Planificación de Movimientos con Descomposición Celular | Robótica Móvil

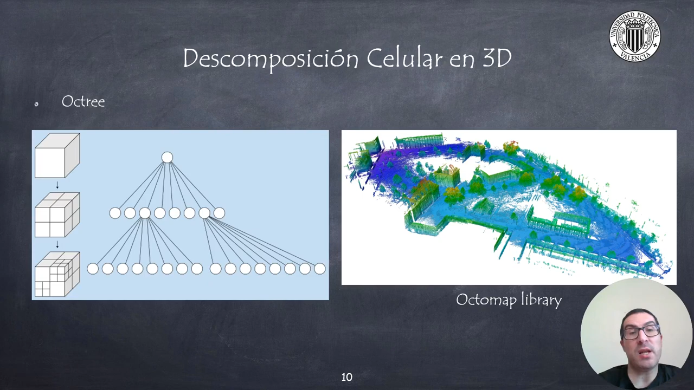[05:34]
Una librería bastante conocida para representar mapas con este tipo de representación es la librería Octomap, que permite realizar mapas de ocupación 3D aplicables a técnicas de planificación de movimientos de robots.